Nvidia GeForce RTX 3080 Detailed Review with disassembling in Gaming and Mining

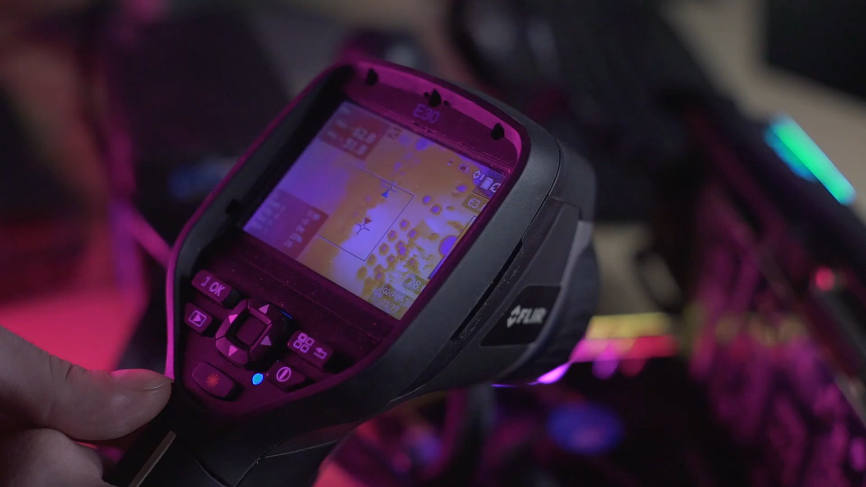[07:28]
The GPU zone warmed up to
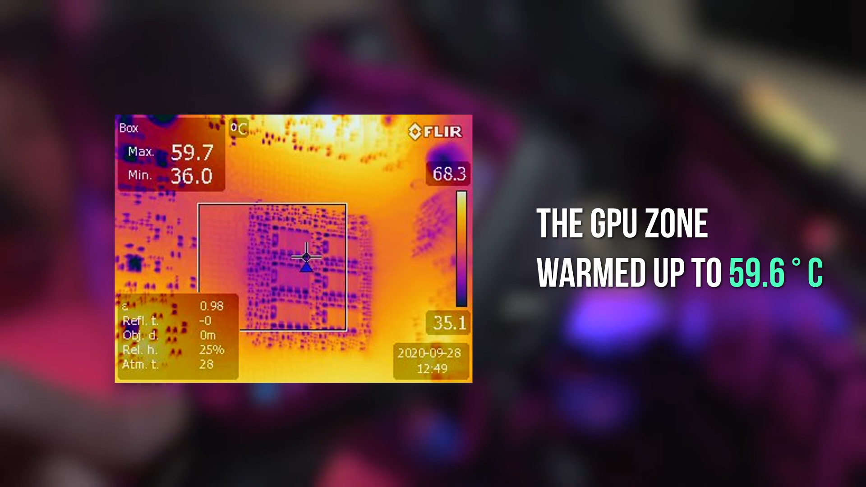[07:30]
On screen: max 59.7°C, min 36.0°C, scale top 68.3°C, scale bottom 35.1°C
59.6 degrees Celsius and the memories irregularly heated up to 74.3 degrees Celsius.
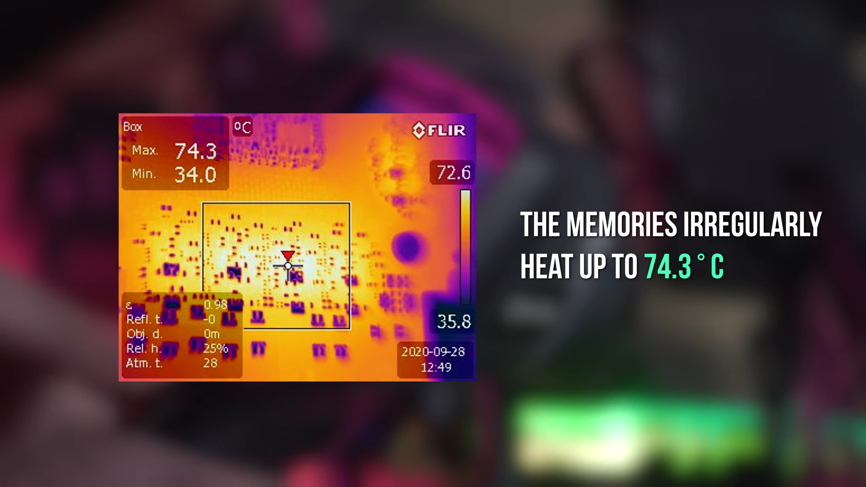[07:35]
On screen: max 74.3°C, min 34.0°C, scale top 72.6°C, scale bottom 35.8°C
The VRM zone warmed up to 73 degrees Celsius and 71.6 degrees Celsius.
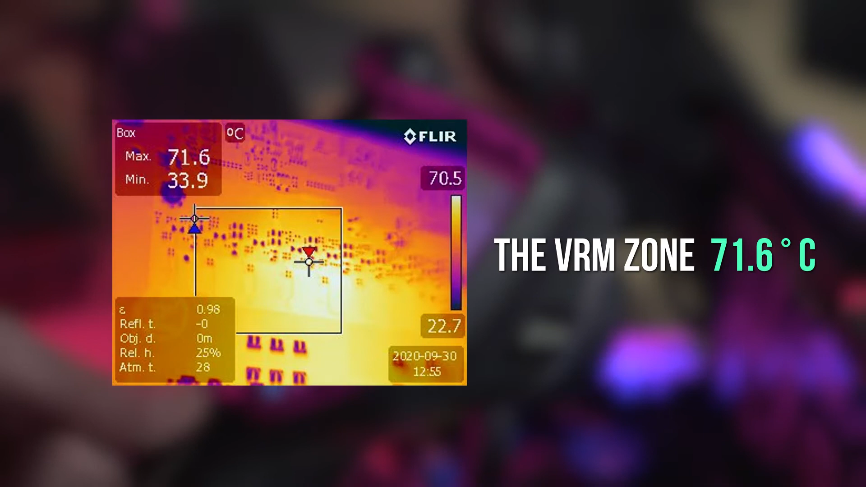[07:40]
On screen: max 71.6°C, min 33.9°C, scale bottom 22.7°C
In conclusion, we wanted to share our general feelings about the GPU.